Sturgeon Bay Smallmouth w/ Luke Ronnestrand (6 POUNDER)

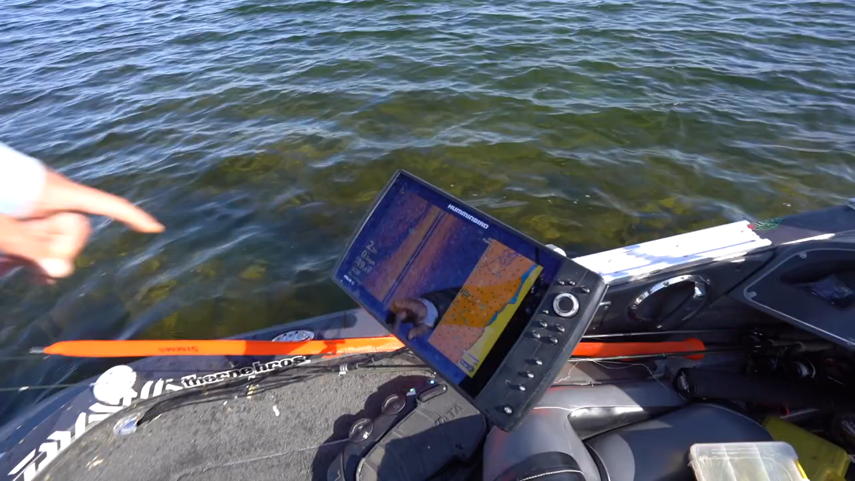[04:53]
oh bass bass bass bass bass bass bass and a bass